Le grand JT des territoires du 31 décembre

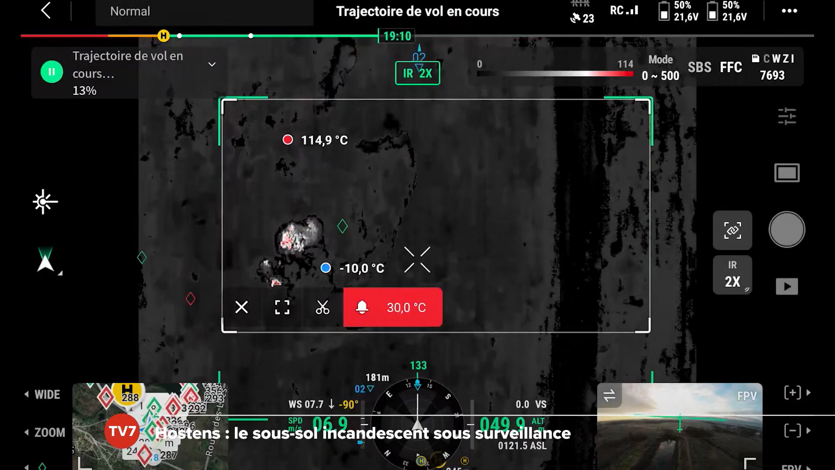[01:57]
On screen: max 114.9°C
Nous arrivons sur un secteur des plus chauds, voilà, 108, 114, 120 degrés, tout de suite, les compteurs s'affolent.
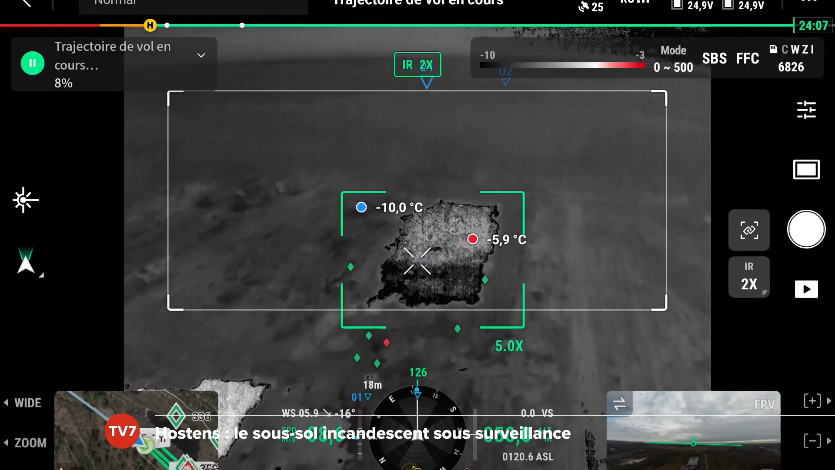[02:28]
On screen: min -10.0°C
Les points chauds bougent, mais très faiblement, en fait, c'est lié à des petits mouvements de terrain au-dessus des foyers.